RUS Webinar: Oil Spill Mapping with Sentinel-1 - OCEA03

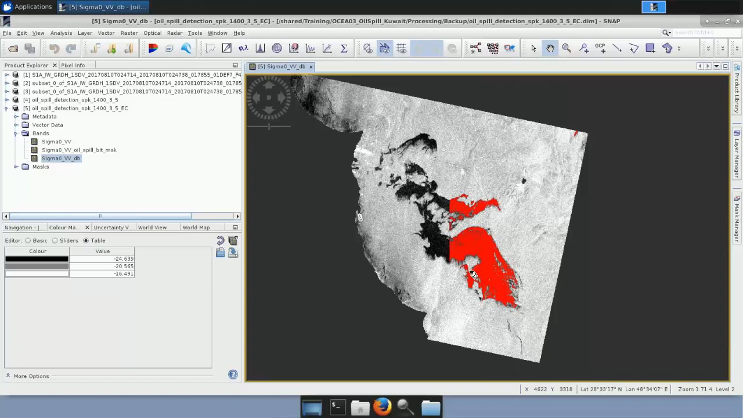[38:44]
So if you are aware of the position of Kuwait in the world you can see now that the image makes sense. We have the ocean to the right and the land to the left.